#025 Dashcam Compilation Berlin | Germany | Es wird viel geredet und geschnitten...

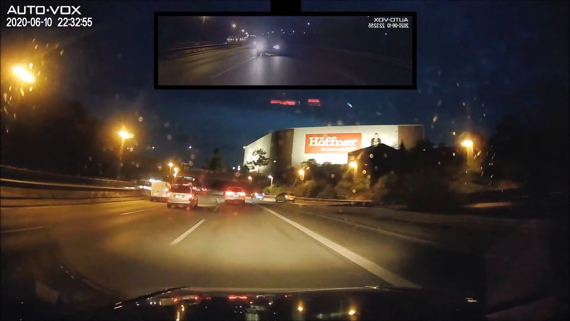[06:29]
Mobiler Blitzer in 500 Metern. Kommen wir nun zum letzten Clip. Auf der linken Seite sehen wir einen klassischen Mittelspurschleicher. Dieser wird in der späteren Szene noch relevant. Aber was erblicken wir da vor uns? Oh, einen Nachtschatten. Ich sehe so viele Leute, die ohne Licht nachts unterwegs sind, das ist unfassbar. Ich versuche die Leute dann auch immer darauf aufmerksam zu machen, Lichthupe,
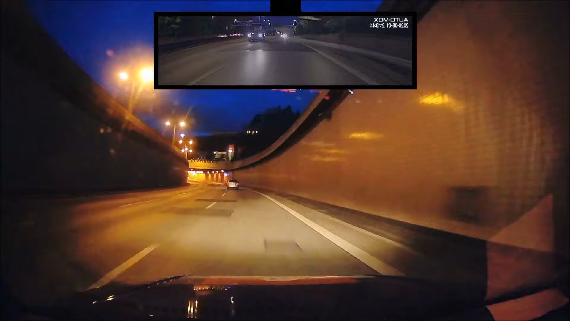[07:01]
Licht an, aus, bla bla bla, sieht man ja hier auch im Clip. Teilweise reagieren sie, machen das Licht an, teilweise passiert auch gar nichts. Weshalb ich den Clip reingenommen habe, ist, dass der Mittelspurschleicher nochmal relevant wird. Sobald ich nämlich am Nachtschatten vorbei war, habe ich hinten Nebelschlussleuchte an- und ausgemacht, Licht an- und ausgemacht. Und der Mittelspurschleicher hat dann daraufhin Fernlicht eingeschaltet. Nicht irgendwie kurz Lichthupe oder so, nein, er hat einfach das Fernlicht angemacht und das dann noch angelassen.